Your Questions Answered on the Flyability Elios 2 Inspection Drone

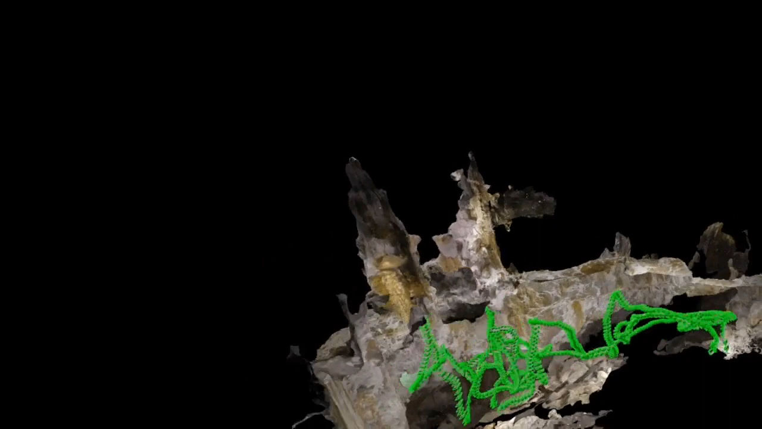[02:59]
So, as we move around this image,
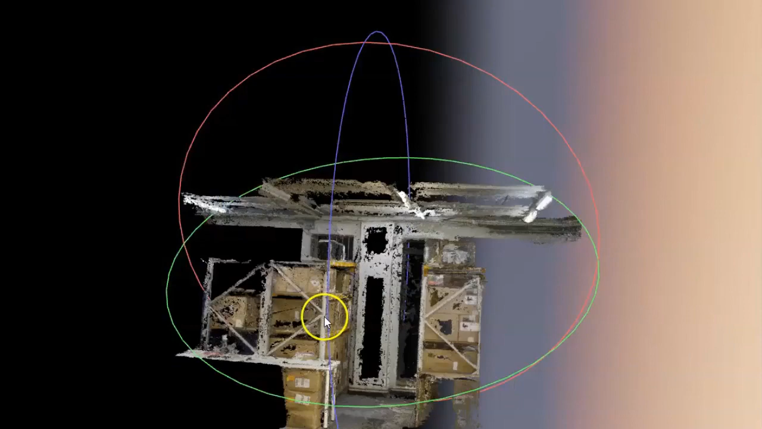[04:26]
As you can see, it's not the finished product by a long way,
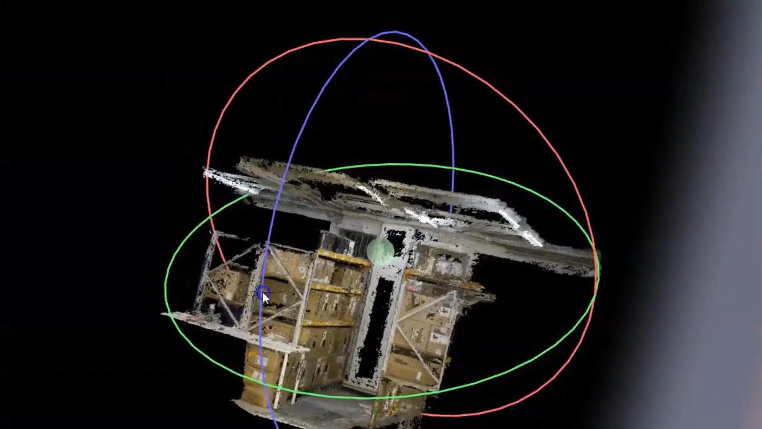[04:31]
but for a 50 second to a minute flight, just going up and down, looking at the points, it's actually generated a really good image.